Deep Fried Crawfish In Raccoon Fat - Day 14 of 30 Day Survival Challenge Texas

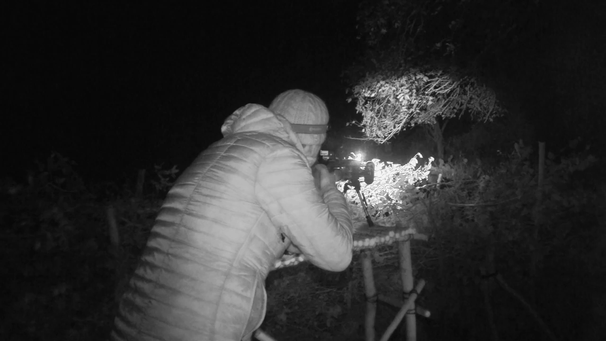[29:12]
So that flashlight shining off The end of the rifle You can't see with the naked eye Only these cameras with the night vision Can pick it up It's pretty neat Until I look through the scope It's completely dark outside to me Alright ready Here we go Cock it Find the target Ooh That is nice
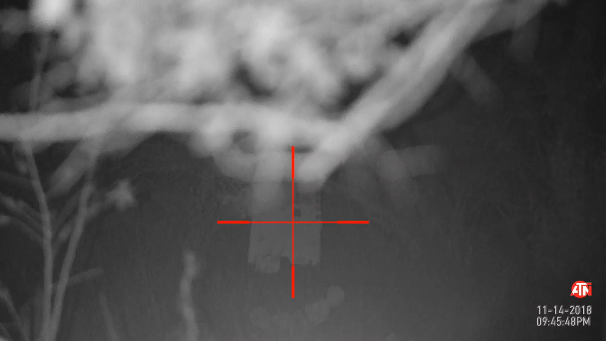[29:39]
Wow That is loud Ooh I have no night vision now After looking through the night vision scope